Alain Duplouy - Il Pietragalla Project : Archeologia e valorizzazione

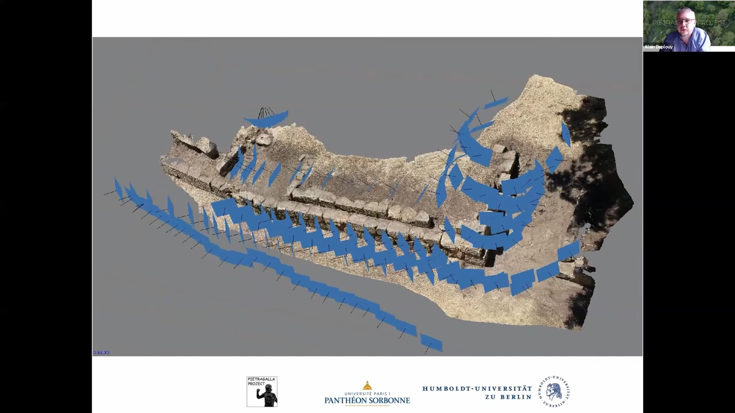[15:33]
fotogrammetrica in 3D di questa parte del muro dell'acropoli, altre versioni.
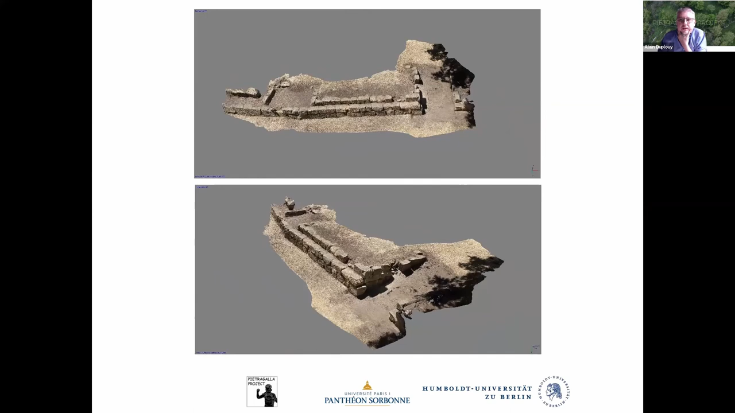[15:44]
Abbiamo fatto l'anno scorso, grazie all'aiuto di Vito Muscio, un rilievo 3D con un altro metodo, quello del laser scanner, che permette di avere una restituzione molto più precisa dei reperti delle strutture archeologiche e sulle quali lavoriamo per il momento.
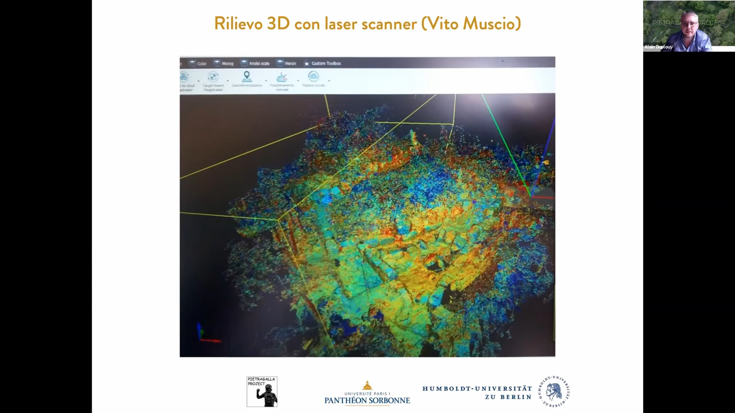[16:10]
Vito ci mostrerà il risultato del suo lavoro.